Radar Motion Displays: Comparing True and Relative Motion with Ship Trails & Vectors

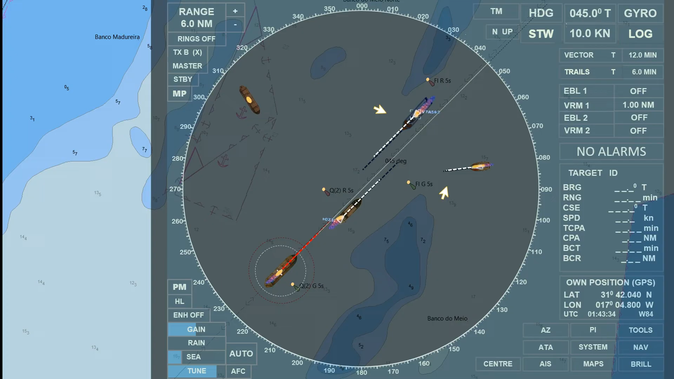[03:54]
The only difference this time is that, we've switched the radar to a relative motion display.
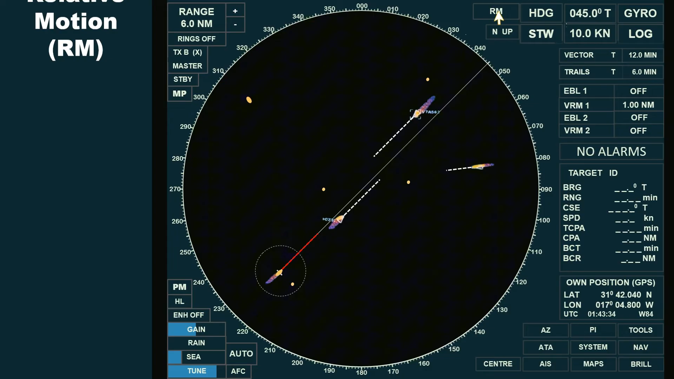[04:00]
The radar orientation remains north up, in sea-stabilized mode. We're still using a true vector, with a 12-minute time frame, and the trail remains set to true, at a six-minute duration. In relative motion mode, the radar display keeps our ship stationary at the center, or offset on the screen. As a result, own ship will not display a trail, even if the trail is activated,
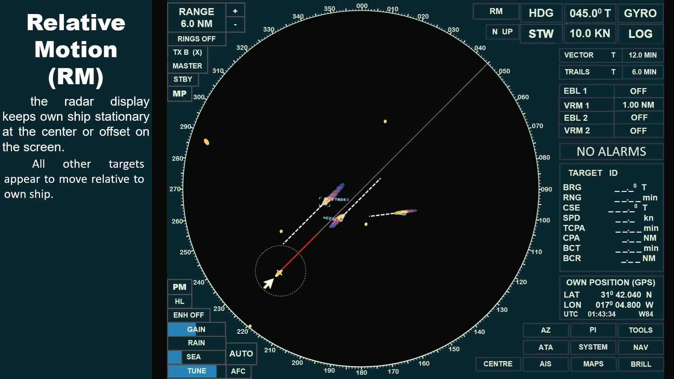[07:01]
while other vessels and stationary objects appear to move around her, reflecting their speed and direction relative to own ship's position. However, the vessel ahead appears fixed on the screen because she has the same course and speed as own ship. Let's compare the movement of the displayed objects in true motion and relative motion displays.
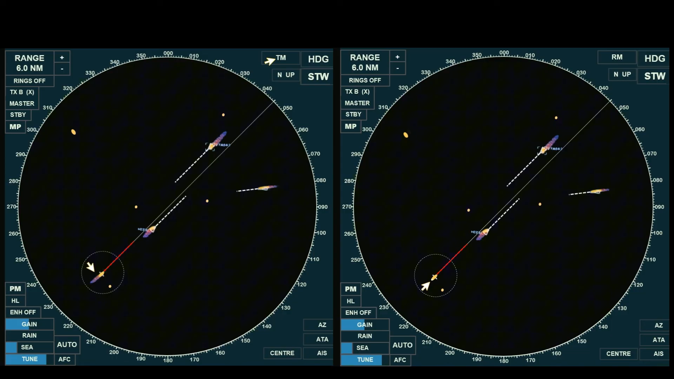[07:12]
On the left screen, the radar is set to true motion, while on the right, it is set to relative motion.
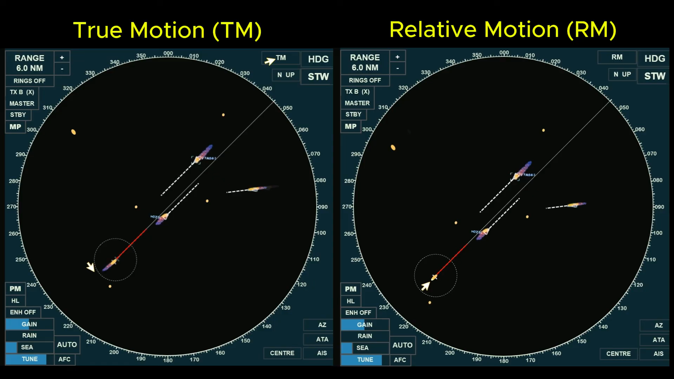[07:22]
The most commonly used setting on board is relative motion, where own ship appears stationary. However, the display setting depends on the user's preference for a specific situation.